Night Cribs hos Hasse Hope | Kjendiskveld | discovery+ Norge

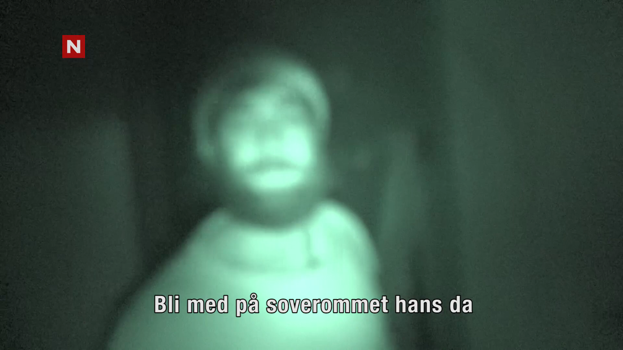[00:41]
Bli med inn på sove, Homma.
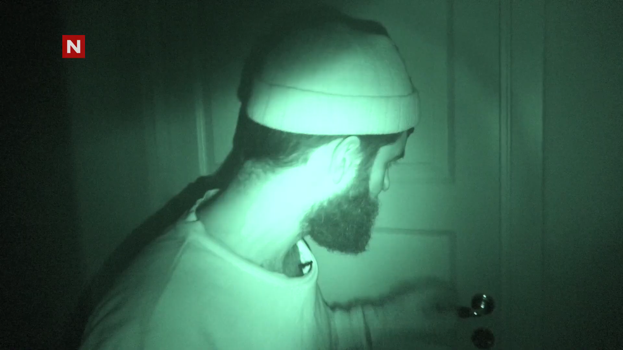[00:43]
Han har det skjedd. Der han sover.
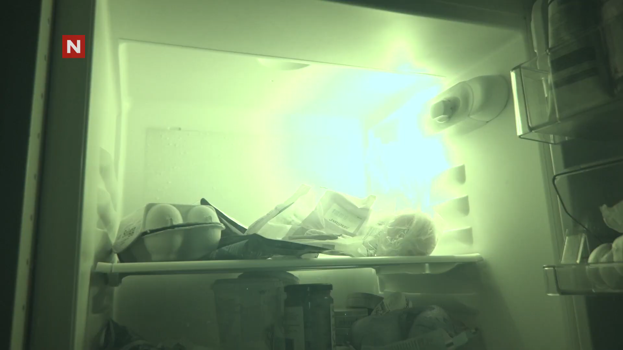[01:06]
Her er det ikke mangel på ting, vil jeg si det sånn.
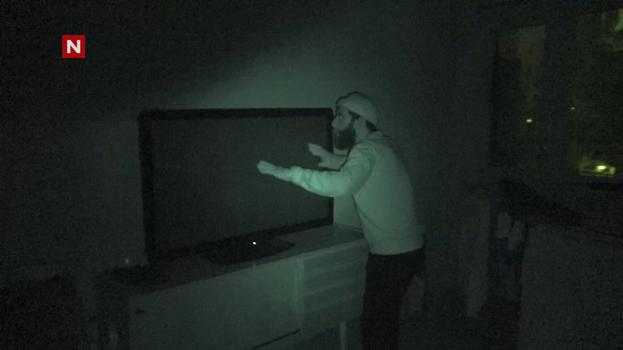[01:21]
Her ser han på TV. Serier, Netflix, you name it.
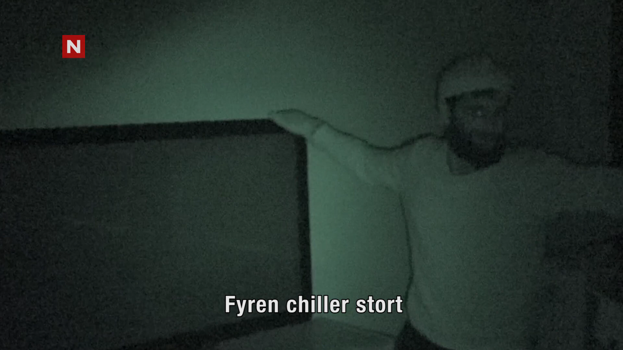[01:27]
Fyren chiller stort.
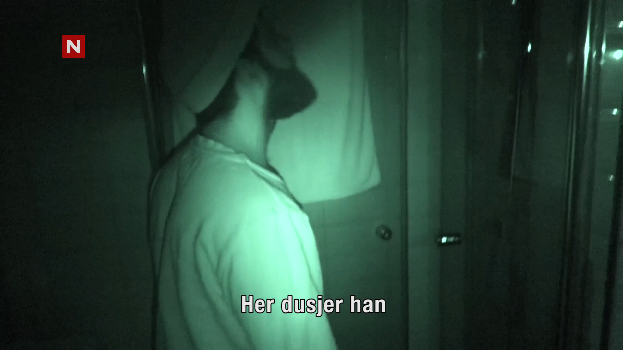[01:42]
Og her dusjer han. Åndkler hans.
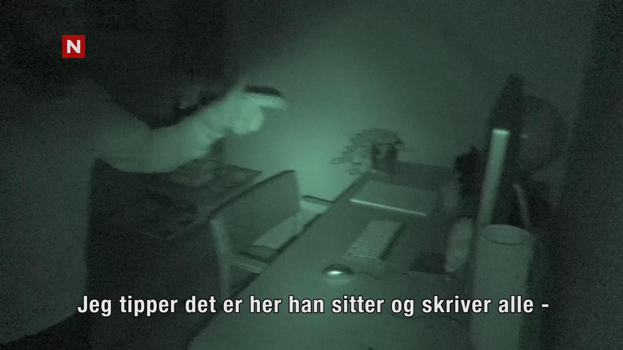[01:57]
Det er bare her han sitter og skriver alle episoderne til Carl Johan.
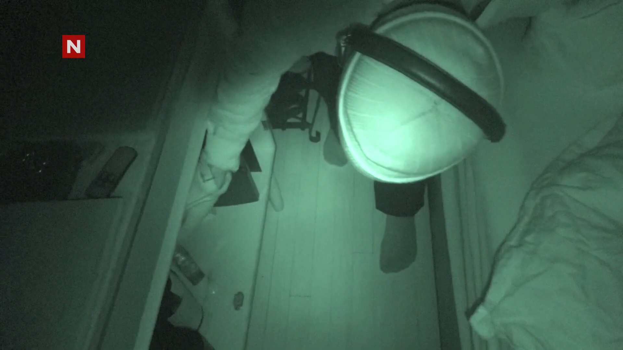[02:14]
Han er her, han er her. Han elsker å drikke. Han har masse å drikke.